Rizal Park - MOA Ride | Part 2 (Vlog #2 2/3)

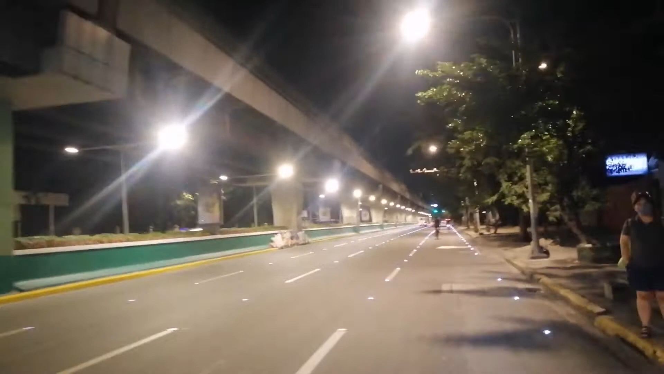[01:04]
Ang tinan nyo guys, yung along tap, maliwanag na Dati madilim pa sa sobra, labasadong ilaw, ngayon oh
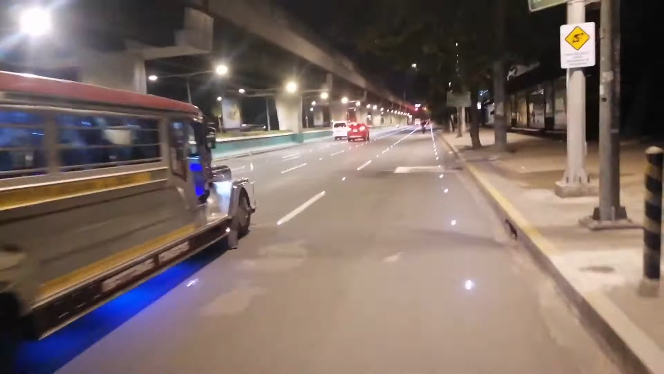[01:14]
Puno na ng ilaw, kitang kita lahat, pati Pula na lang, pati alikabok makita eh
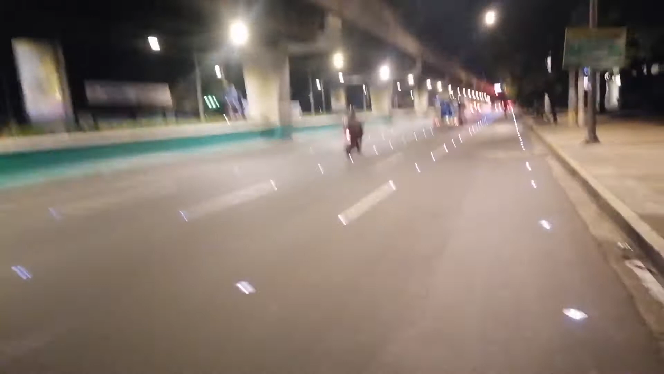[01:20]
Ayan Tapos na yung mga ilaw pa sa kalsada mismo, parang airport lang Ang dami na talaga pagbabago Ayan, malapit na tayo sa Rizal Park Meron tayo sa may kabila Sa kilometer zero
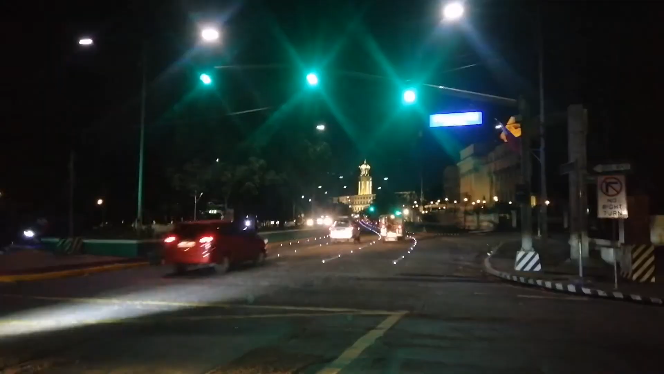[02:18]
City Hall nandun, nasa Finans Road na tayo
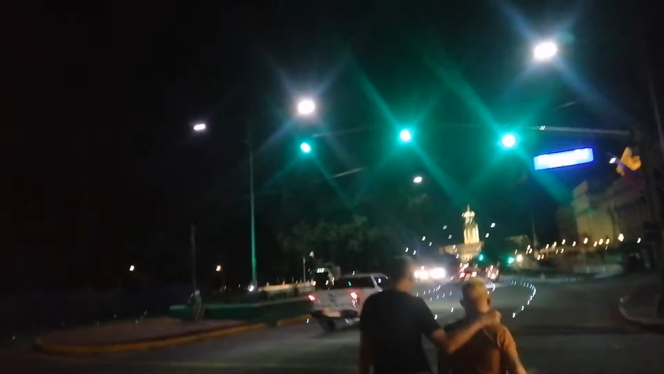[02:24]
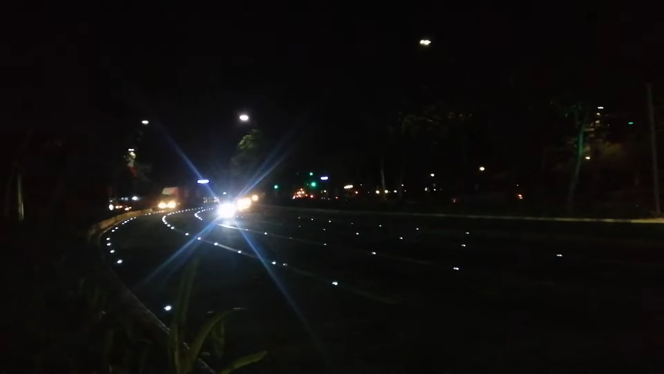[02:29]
So ayan na guys, we're here na sa Luneta Park
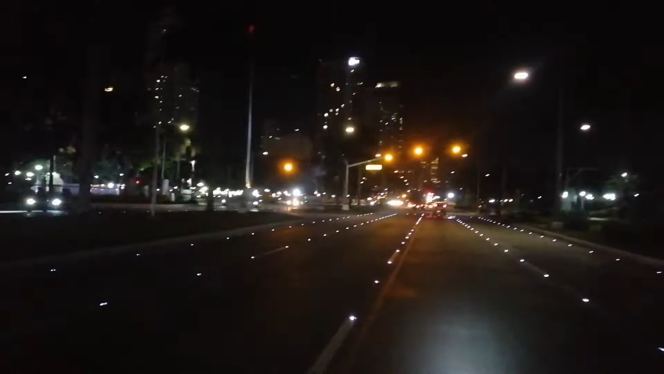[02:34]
Ayan, mga meron nagko-construction na road Road construction Pero nandito na tayo It's Luneta
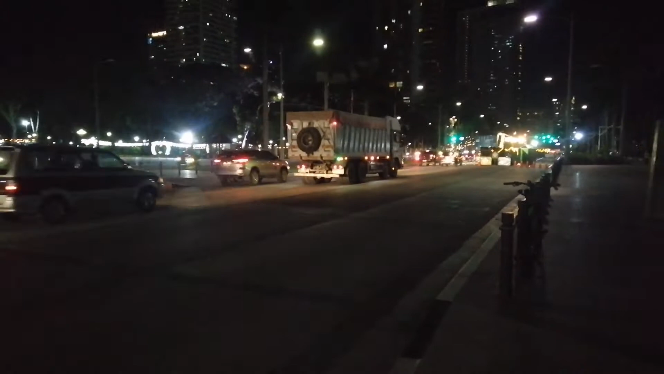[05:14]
Ito rin yung isa sa mga perks ng ano eh Ng right na gabi Kasi Kasi na-appreciate mo yung mga ilaw sa paligid
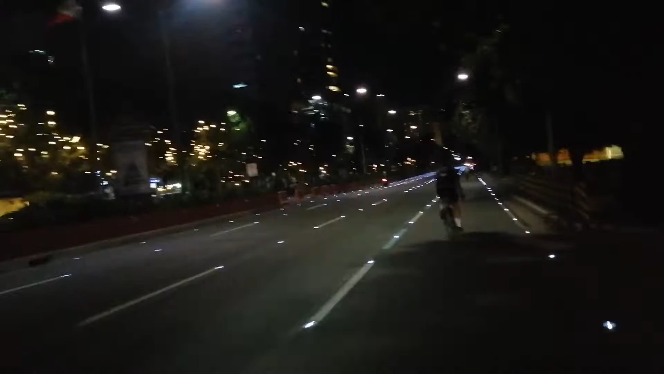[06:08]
Pagkagsin ninyo guys Yung daanan oh Puno ng ilaw Pero tignan Para akala mo airport lang eh
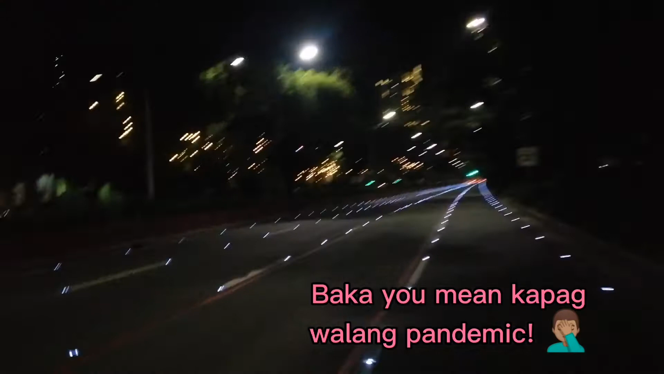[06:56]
Ayan Duras Boulevard pala ito guys
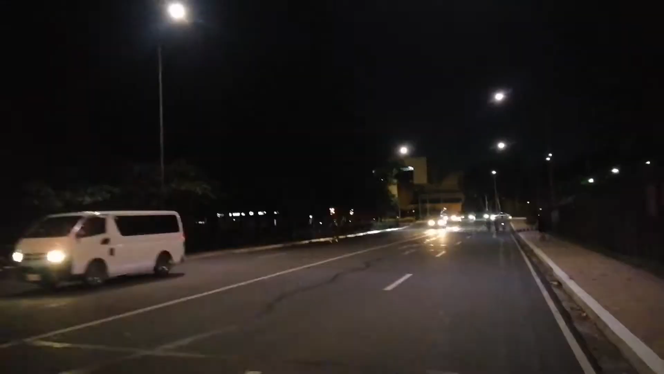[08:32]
Ayan Sinunod nating matadaanan yung D-I-C-C The Philippine International Ano yun?